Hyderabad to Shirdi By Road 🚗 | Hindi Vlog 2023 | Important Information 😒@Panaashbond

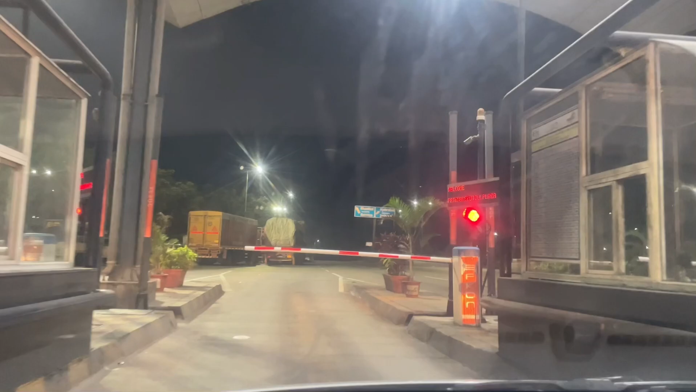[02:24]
तो जैसे जैसे टोल प्लाजा आता जाएगा मैं आप लोग को दिखाती जाओंगी कि कौन कौन सा टोल प्लाजा पढ़ा हम लोगों को और फोर ओक्लॉक हम लोग निकल गए
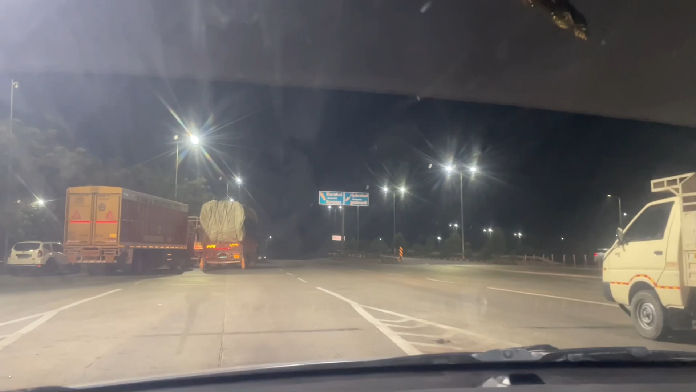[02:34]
थे तो फोर ओक्लॉक से सिक्स थर्टी के बीच में तीन टोल प्लाजा निकल गए थे